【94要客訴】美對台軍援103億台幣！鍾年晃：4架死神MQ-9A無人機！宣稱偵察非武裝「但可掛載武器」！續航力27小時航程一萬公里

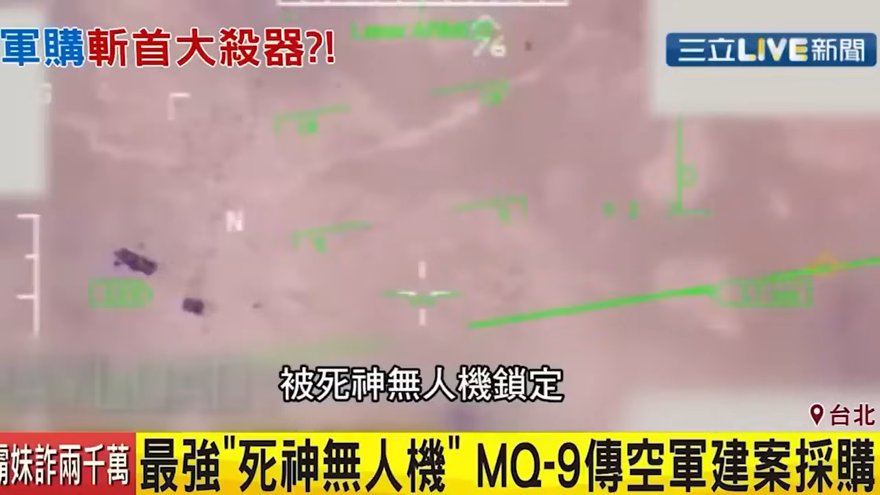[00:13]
无人机监视器回传画面被死神无人机锁定连反应逃跑都来不及这是